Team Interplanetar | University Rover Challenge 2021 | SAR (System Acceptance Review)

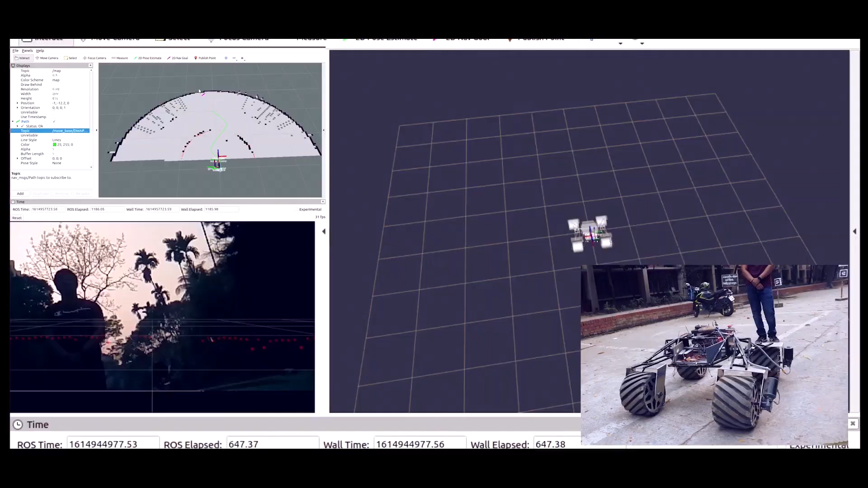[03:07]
Scanned obstacle data is plotted into Rover's coordinate system which can be seen on the camera feed and R-Witch display as red dots.
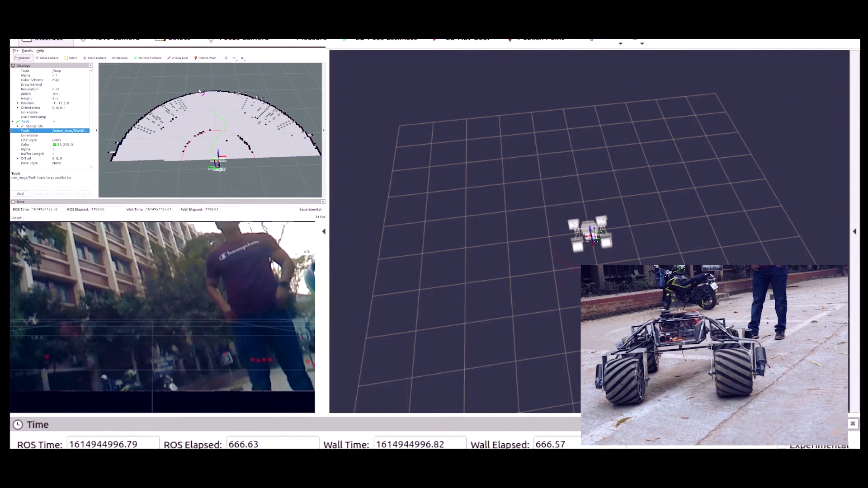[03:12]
From the scan data, it creates a map using SLAM-G mapping and then dynamic window approach path spanner creates a path avoiding obstacles.
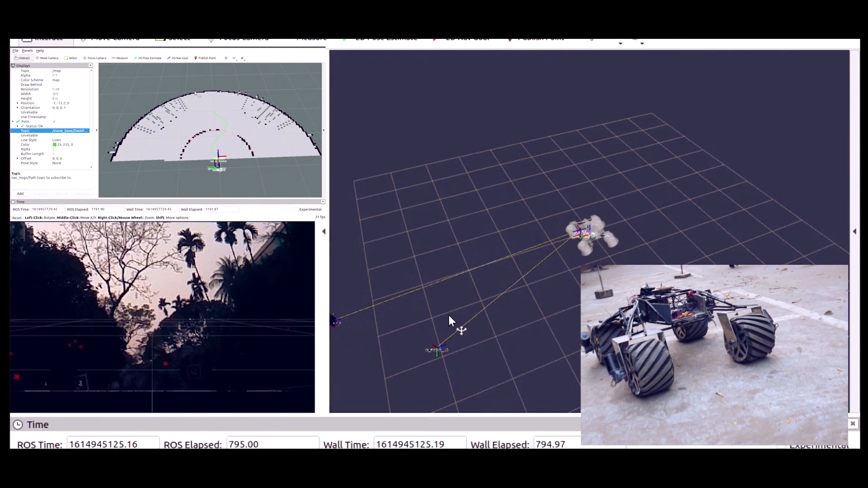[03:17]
After reaching the target coordinate, it searches for air tags.